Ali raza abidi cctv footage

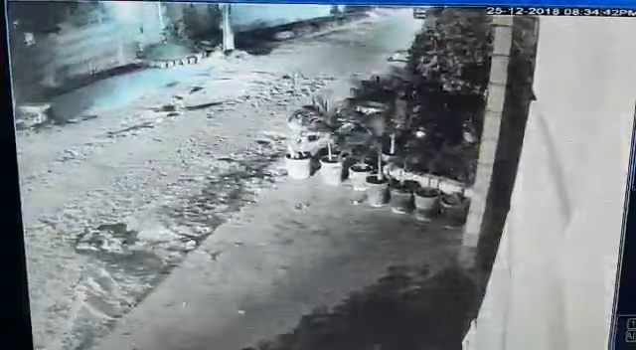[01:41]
अभी वो पूरा बन रहा है ना क्लिप चल रहा है. जी जी क्लिप चल रहा है पूरा. हाँ वो बाइक नजर आ रही है उस पर जो लड़के हैं ये. हाँ आगे जहाँ अगले फोन के लिए तो अभी वॉच कर रहे थे काफी देर से.